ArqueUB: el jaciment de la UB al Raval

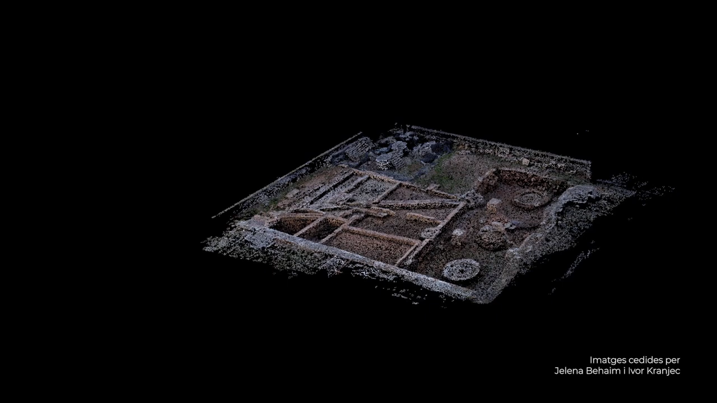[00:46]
A les imatges de 3D de les restes descobertes fins al present es poden observar diversos dipòsits,
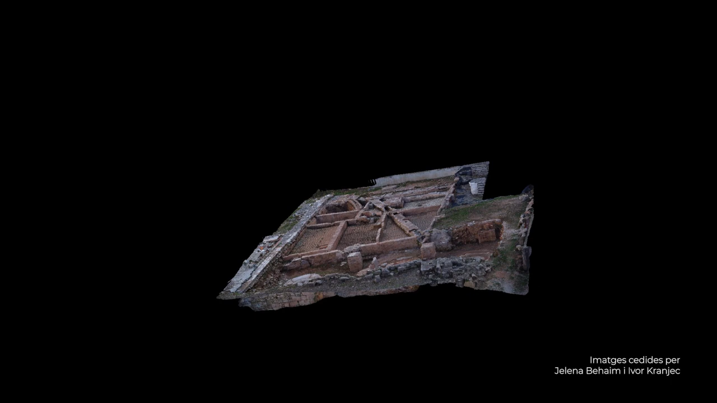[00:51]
bases de decantació d'argila en el pati de l'Obrador, així com un conjunt d'estructures dedicades al processament de les argiles i dels vidriats.